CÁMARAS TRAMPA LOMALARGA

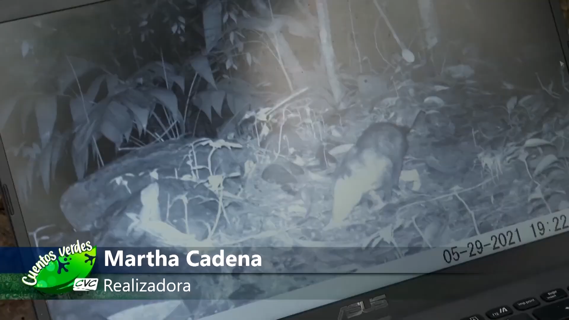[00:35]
Las cámaras trampa son las herramientas de tecnología automática Que permiten capturar las imágenes de animales que con frecuencia
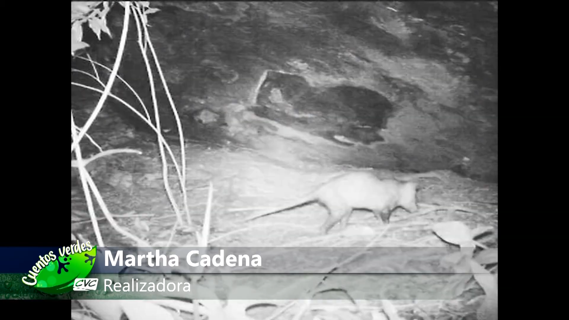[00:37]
evitan al ser humano Y que no alteran ni el medio natural
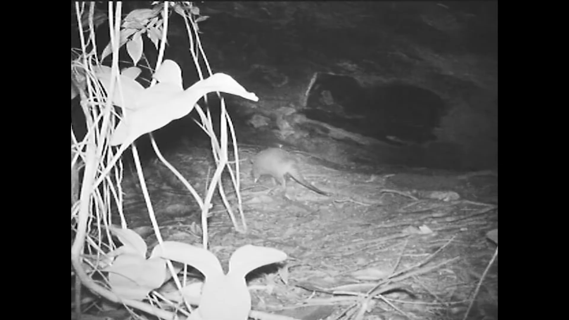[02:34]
armadillos, tairas Hemos encontrado también aves camineras de bosque como chorolas